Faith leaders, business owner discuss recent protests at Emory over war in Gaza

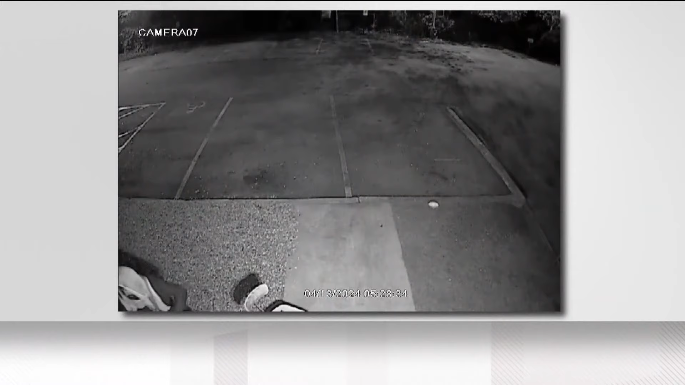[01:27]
There was a person that vandalized the back of the store. He's tried to cover the camera with paint.